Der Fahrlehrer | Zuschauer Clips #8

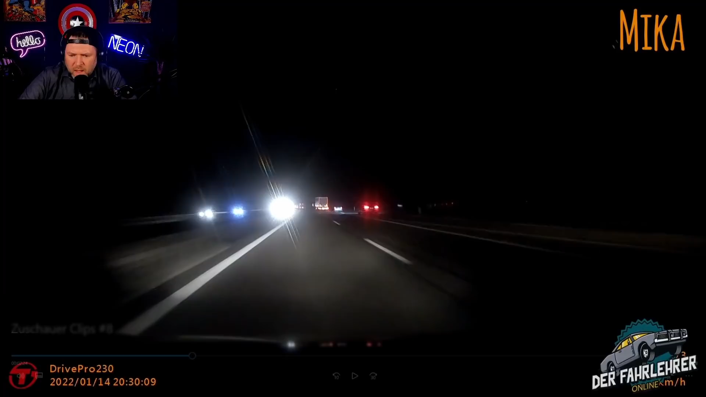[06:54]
ich muss jetzt hier sagen, Mika ist hier mit 135 kmh unterwegs, das ist für die Verhältnisse kein Problem, 135 kmh ist super, Richtgeschwindigkeit, ne, passt schon. So, was passiert denn jetzt hier? Achtet da vorne auf den Mercedes und da riecht sich Mika jetzt mal richtig, wenn es Mika ist, richtig, riecht sich da jetzt aber richtig auf, war es da schon?
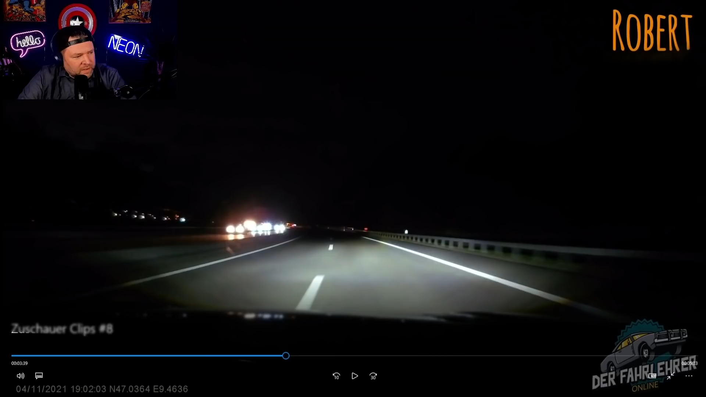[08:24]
Er wollte den LKW noch überholen und dann hat er festgestellt, oh, verdammt, die ist ja meine Auswahl und bremst nochmal richtig auf der linken Spur, bremst da nochmal so richtig schön unter, ja, 90 kmh, schätze ich mal, ab, um hinter den LKW wieder einzuscheren. Äh, ja. Kann auch böse ausgehen, sowas. So, bei uns geht's weiter mit Schalke 86. Wir sind hier auf der Autobahn.
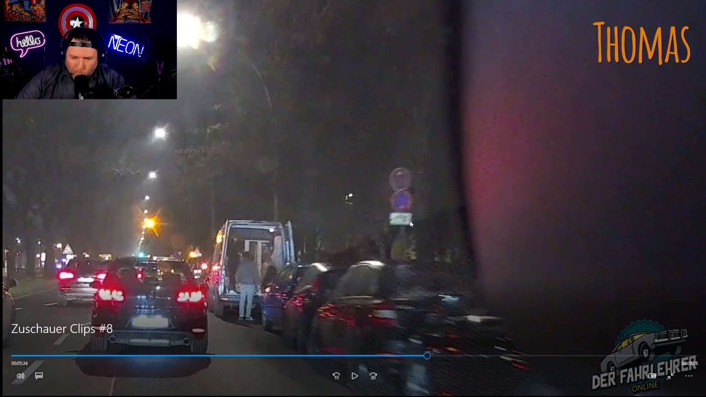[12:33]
Und das hier ist ein Zusatzschild für das eingeschränkte Halteverbot. Und hier endet das eingeschränkte, also bis, bis zum Schild ist ein Halteverbot von bis. Leider kann ich das nicht sehen. Aber ab hier sagt, weil der Pfeil ist anscheinend hier oben, wenn der hier oben ist, dann zeigt er nach da, ab hier beginnt's. Und wenn er hier unten ist, sagt der Pfeil bis hierhin. So. Und es sieht aus, ob hier, ab dem Schild, ohne Zusatzschild, weil der Zusatzschild scheint nur hier zu zählen,